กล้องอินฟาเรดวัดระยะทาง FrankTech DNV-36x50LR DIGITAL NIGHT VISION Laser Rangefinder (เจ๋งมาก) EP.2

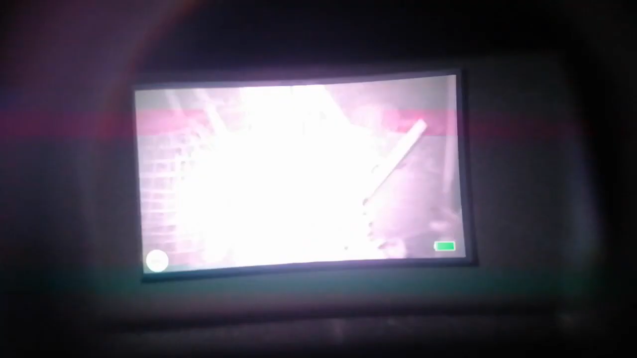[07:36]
นี่นะครับ คือการพดสอบไก่ที่เราพดสอบ มามิเกี้ยที่เราสองนะครับ
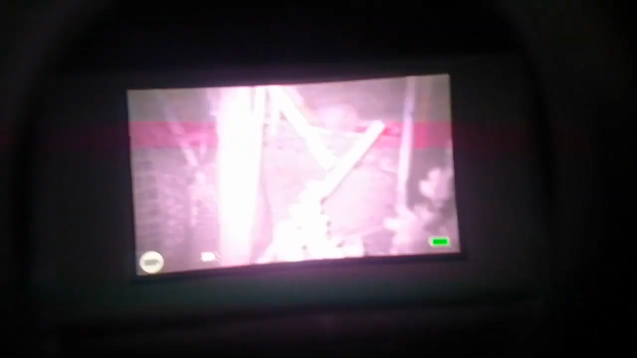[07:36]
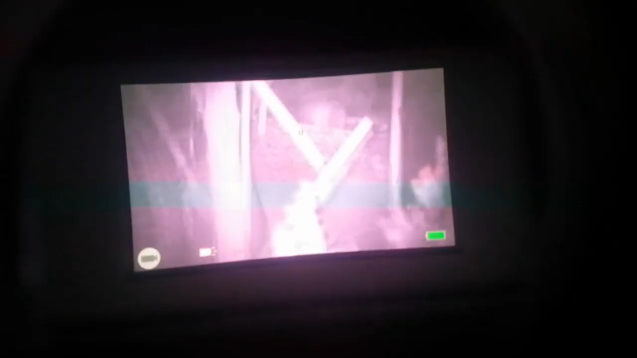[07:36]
มาสอง นี่
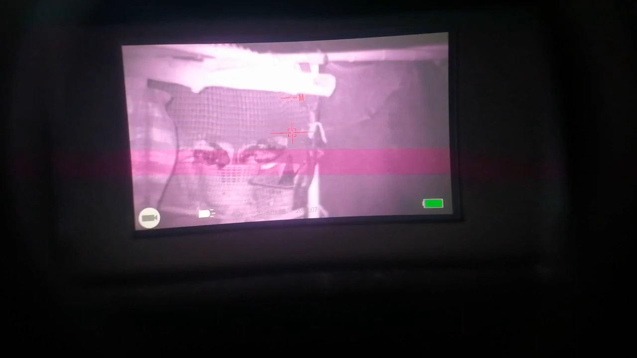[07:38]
ไก่นะครับไก่นี่ นะครับ
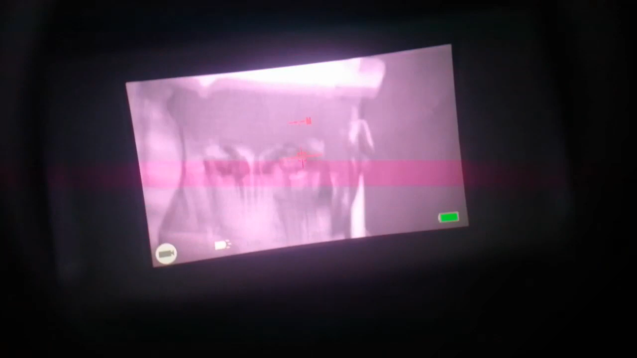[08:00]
นี่ นี่ นะครับ นี่
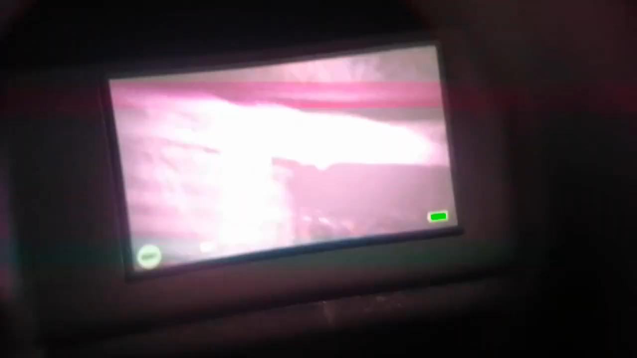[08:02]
ไก่ นะครับ ไก่
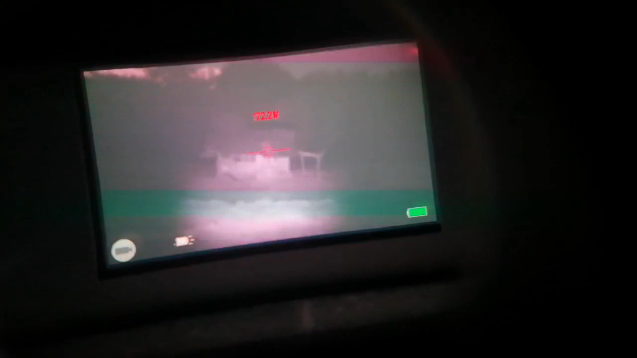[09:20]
นี่ คุณเห็นนะ นะครับนี่ สมมติ เรา ผม ซูม เข้าไป
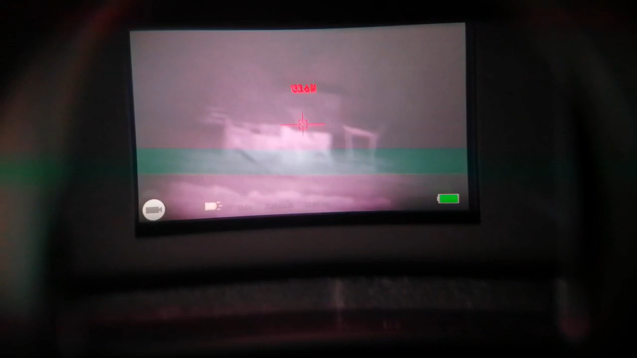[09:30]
หือ นะครับ เห็นนะครับ เปลี่ยนสี
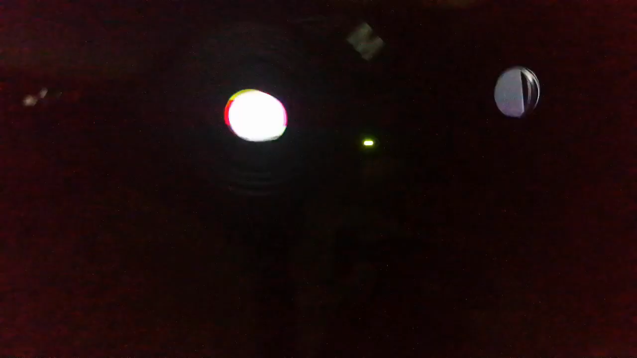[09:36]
คือกดปุ่มเนี่ย เปลี่ยนสี เปลี่ยนสีภาพเป็นเขียวนะครับอ่ะ
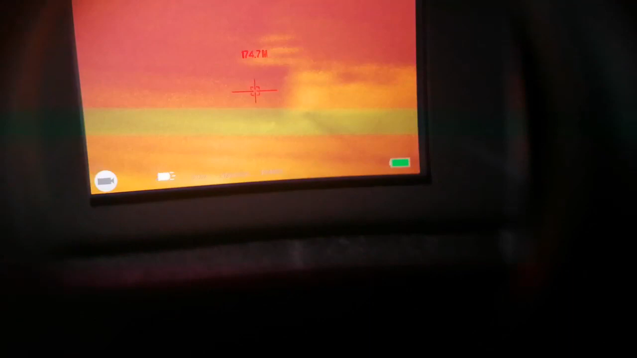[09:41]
เปลี่ยน นะครับ นี่ 100 กว่าเมตรนะครับ คุณจะเห็น 100 กว่าเมตรเลย
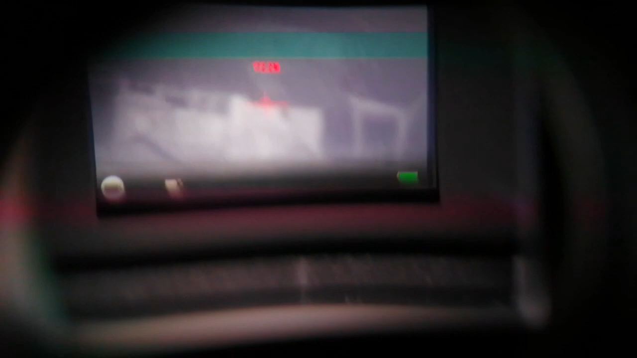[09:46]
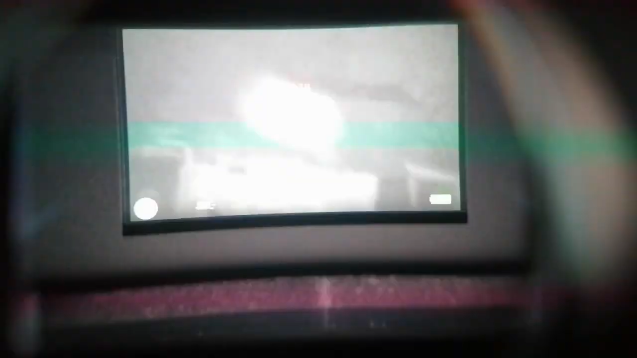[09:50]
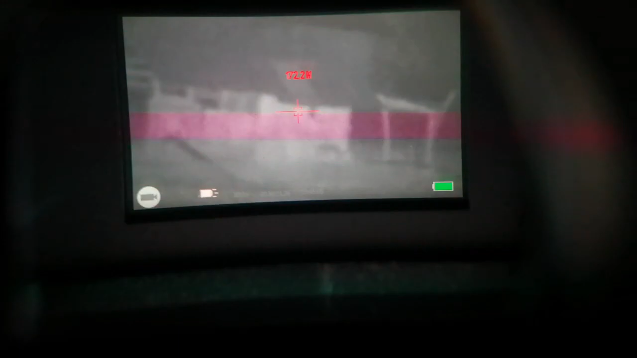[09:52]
จริง มันเห็นถึง 400 กว่าเมตรนะครับ นี่ คุณที่มืดนะครับ มืดไหม เห็นไหม นี่